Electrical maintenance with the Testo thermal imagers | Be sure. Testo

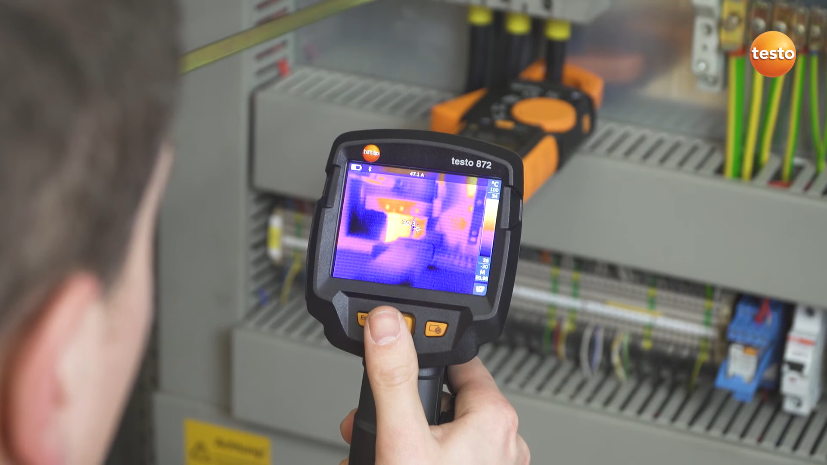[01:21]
in the analysis for an optimum evaluation of the electrical components.
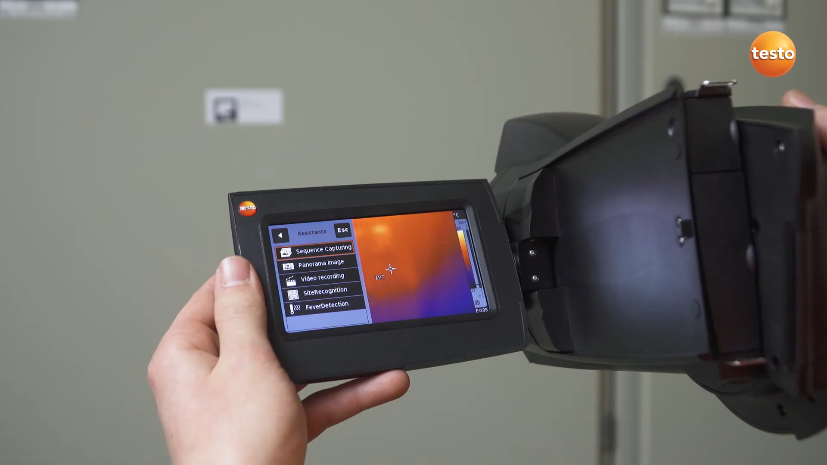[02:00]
The Testo site recognition function was developed for exactly this purpose.
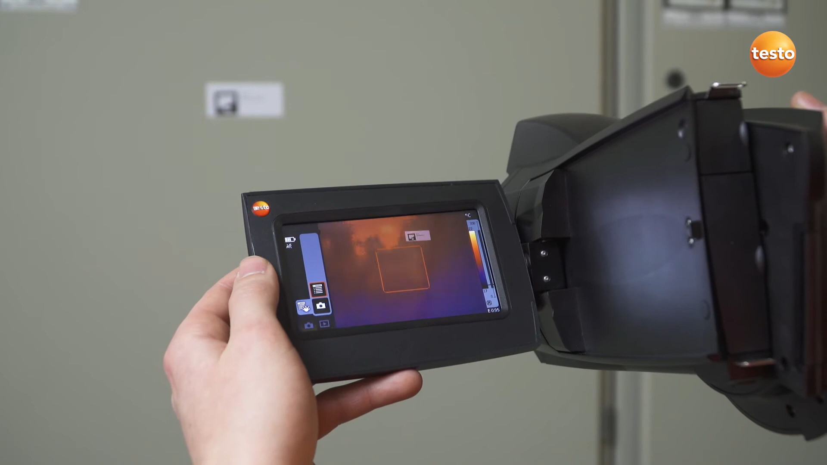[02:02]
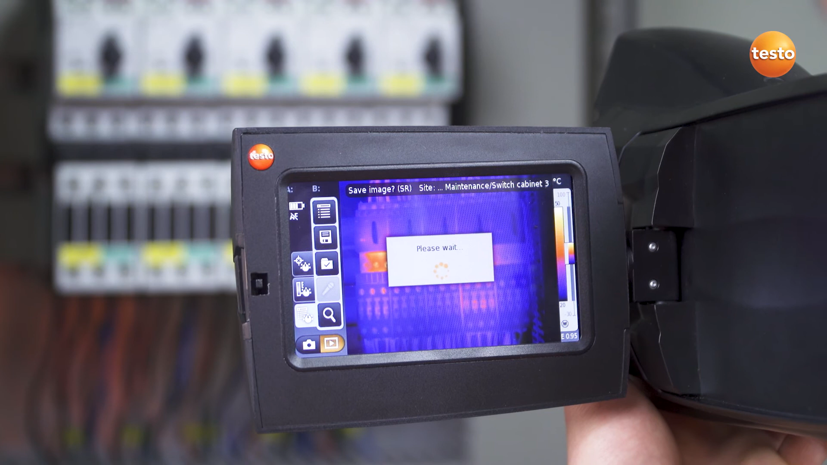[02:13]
So that was it as far as the measurement is concerned.
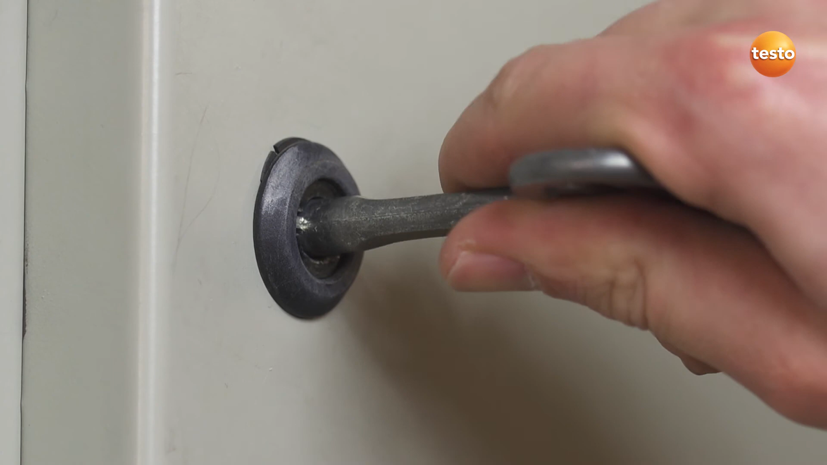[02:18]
Now for the documentation. You can use not only the free software Testo IRsoft
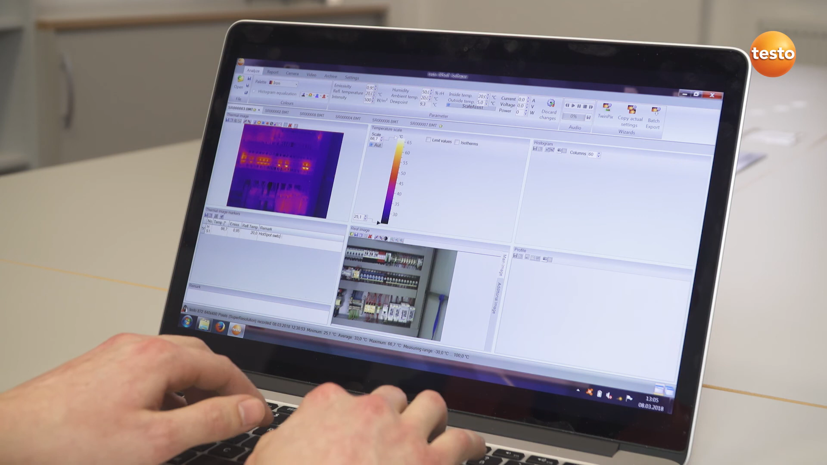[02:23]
but also the Testo Thermography app to create a professional report and send it to your customer.